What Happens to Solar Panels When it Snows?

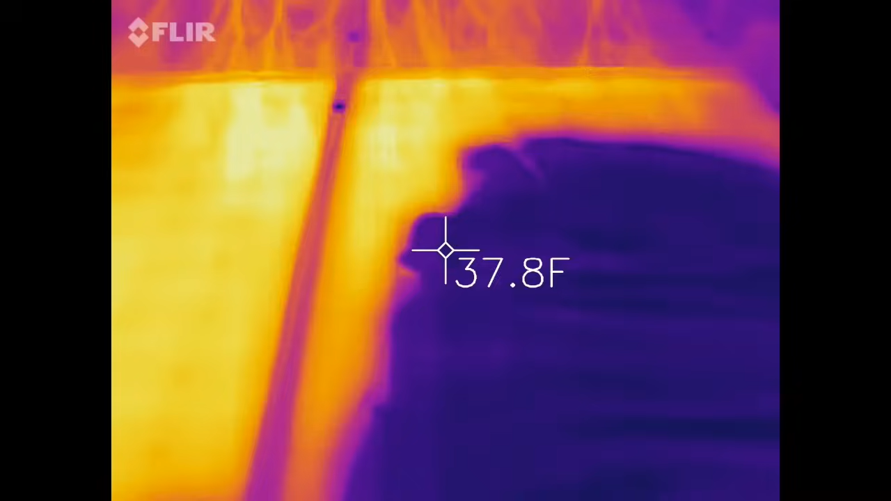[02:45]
On screen: spot 37.8°F
You can see the snow on the right, and as I move left, you can see the temperatures really start to skyrocket.
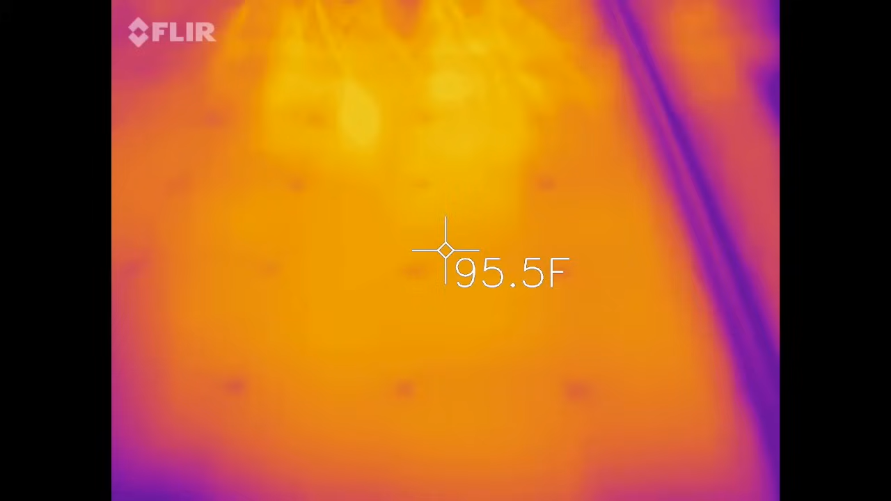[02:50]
On screen: spot 95.5°F
I'm recording this at the sunniest part of a winter day, and the highest I saw on the panels was about 98 degrees Fahrenheit, which is about 36 degrees Celsius.
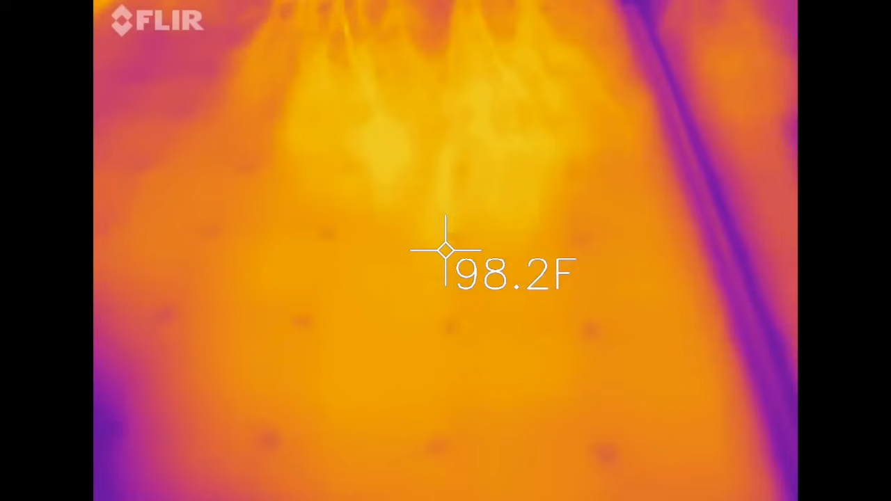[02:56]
On screen: spot 98.2°F
And at these surface temperatures, even though the air may be freezing, snow doesn't stand a chance.